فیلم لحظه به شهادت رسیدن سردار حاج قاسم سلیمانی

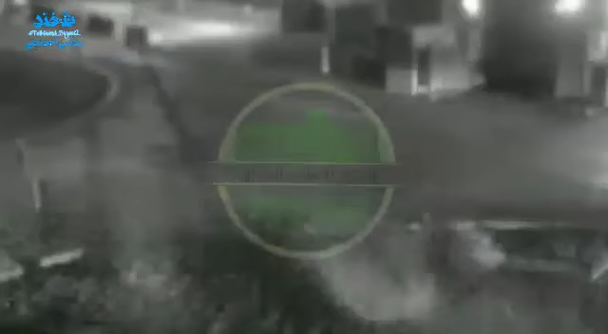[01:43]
بعد أكثر من 20 دقيقة تقريبا خرجت العجلات وحصلت عملية الاغتيال للشهداء القادة الحاج
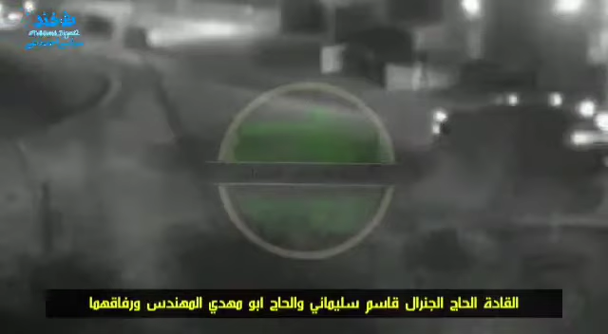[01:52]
الجنرال قاسم سليماني والحاج أبو مهدي المهندس ورفاقهما